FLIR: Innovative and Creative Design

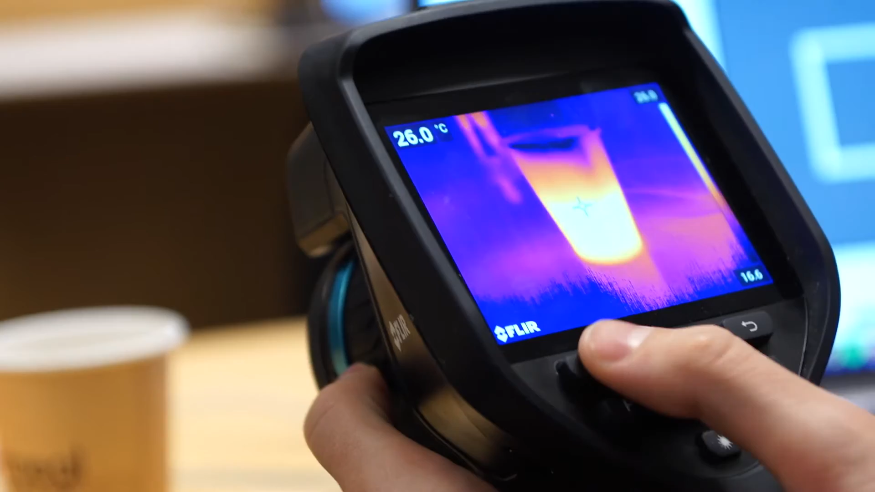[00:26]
On screen: spot 26.0°C
The problems we're usually trying to solve usually has to do with size, performance or design.
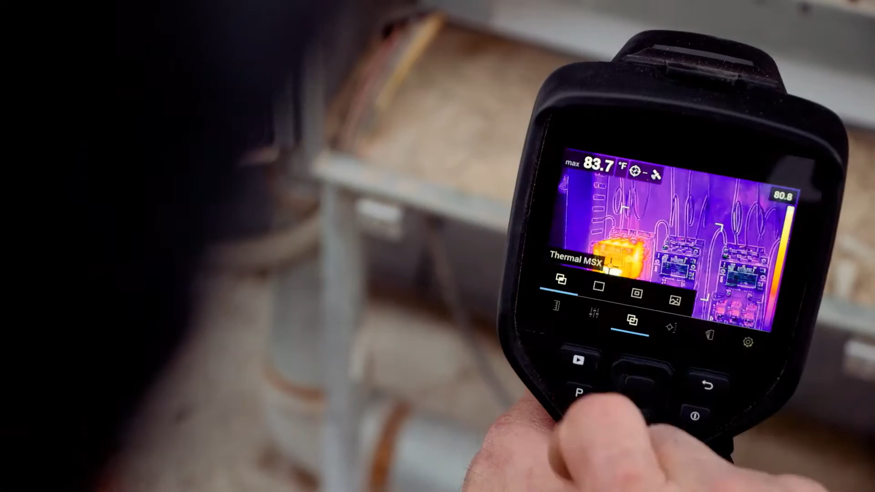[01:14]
On screen: max 83.7°F
Typical our users will look at the camera from different angles,
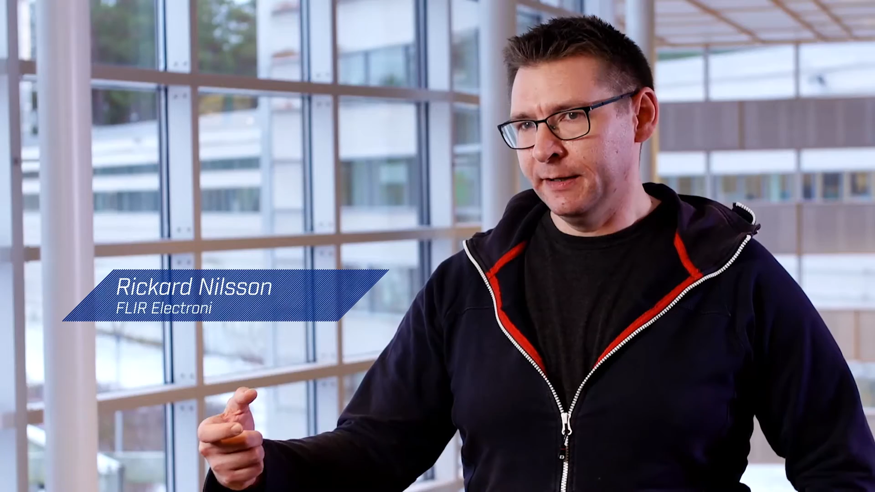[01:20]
maybe go below or look and show somebody and you don't want to have like the color shifting around at that moment.
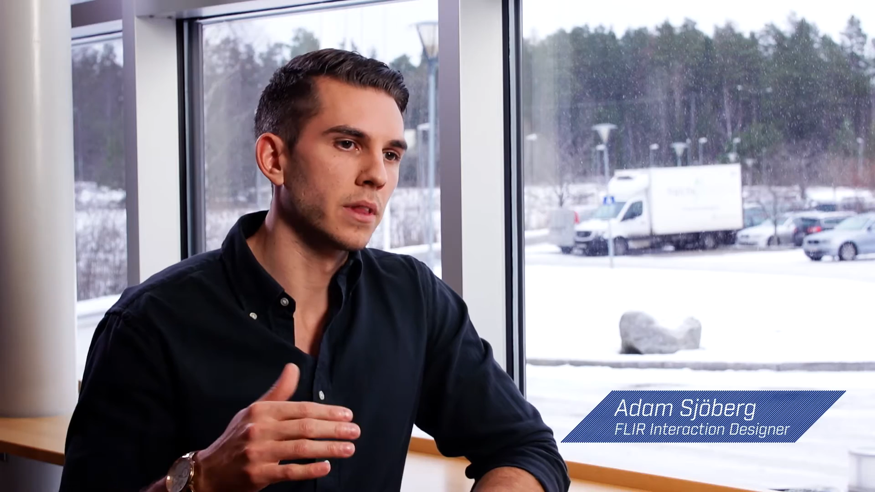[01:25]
So now we have like a top level that structures their data into folders.
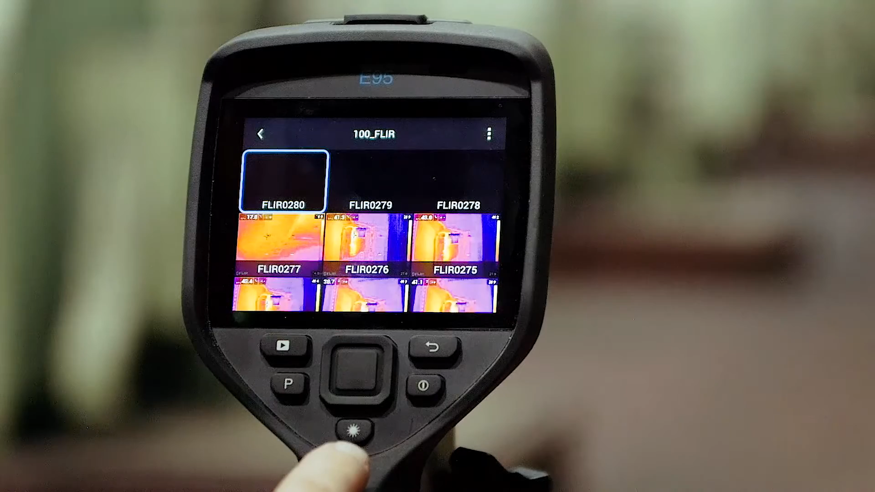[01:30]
So it's easier for the users to enter these folders and access the data from that inspection.